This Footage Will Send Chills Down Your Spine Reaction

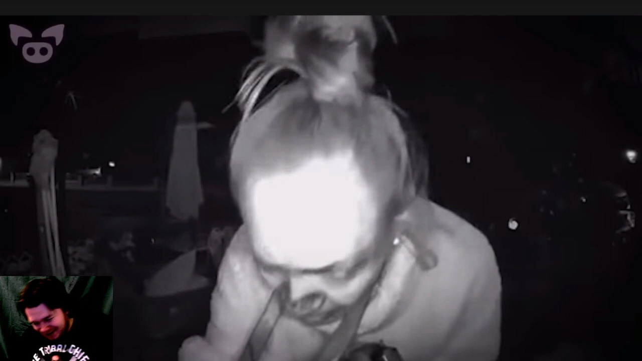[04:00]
I know, we've seen this before. This one makes me chuckle because it. Woman looks like she doesn't know how to open a door. This woman's on some stuff because she has no idea how, even how to, where to put the. She's trying to put the key in the camera. What is she. What is she doing? Have a doorbell camera at 3 a.m. She's like, oh shit, that's not the right one. It's this one. I put it in. The footage captured on the 9th of April 2020.
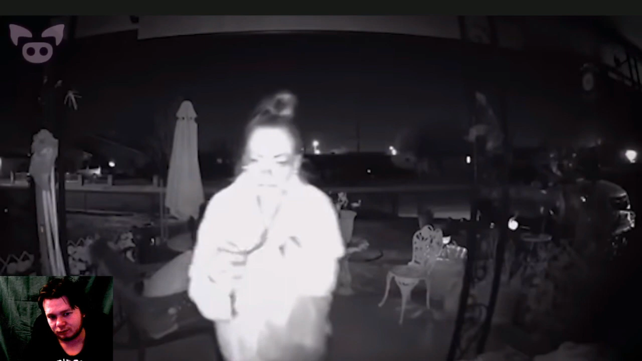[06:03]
He claims that he's never seen the woman before and that after she moved away from the door, she began to throw rocks at his car and tried to open its doors. So what would you do if your phone alerted you?